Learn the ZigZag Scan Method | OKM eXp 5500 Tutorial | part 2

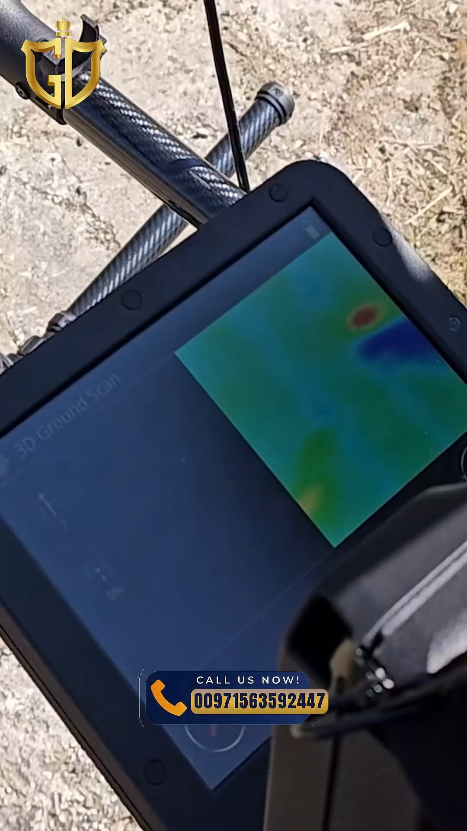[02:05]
When your scan is complete press the memory card icon. Enter your field length and width and save the scan.
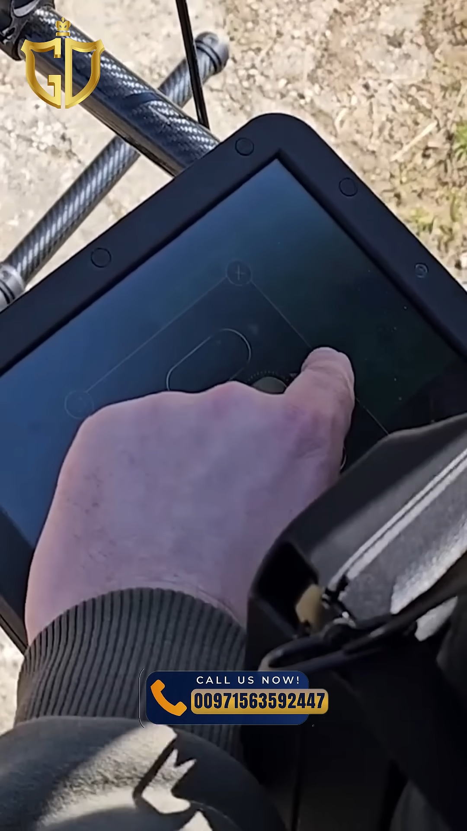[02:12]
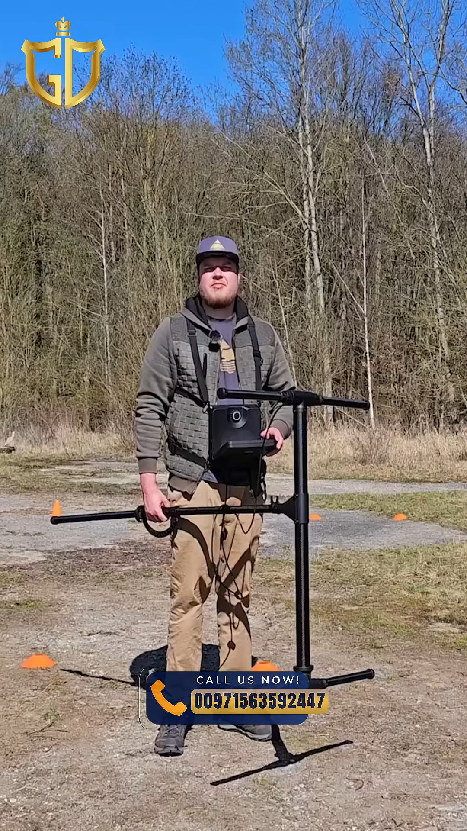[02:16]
Your scan will be open in the file explorer where you can preview it in 2D or 3D view.
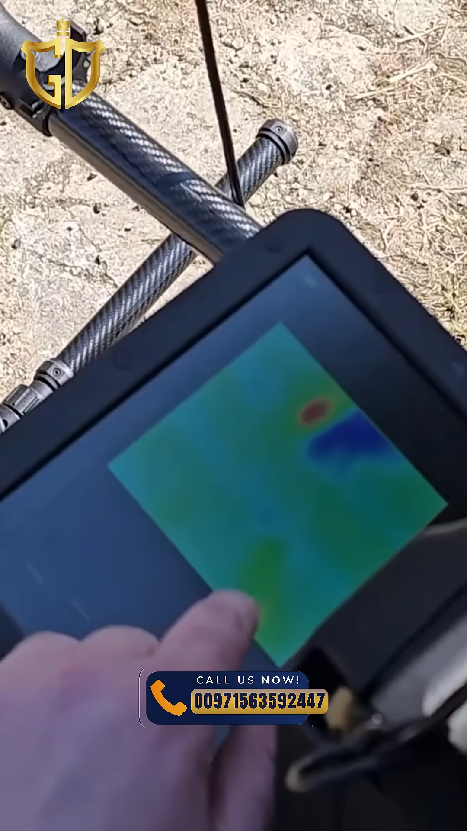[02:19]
You can even replay the scan or transfer it to your windows
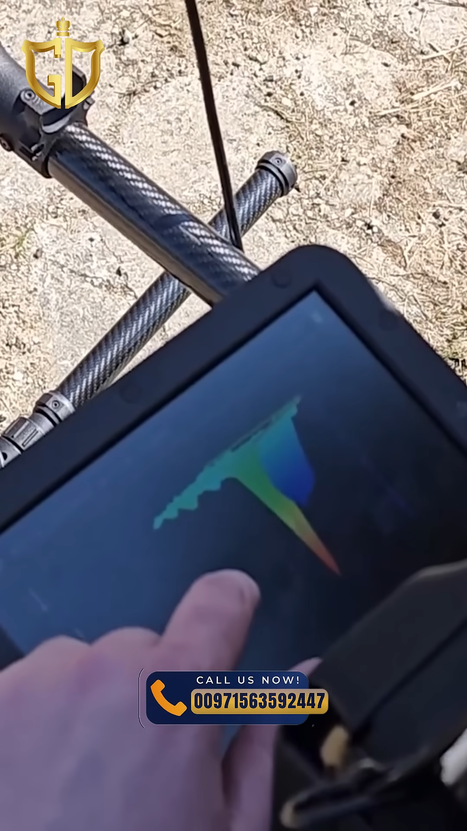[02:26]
notebook for further analysis using visualizer 3D studio.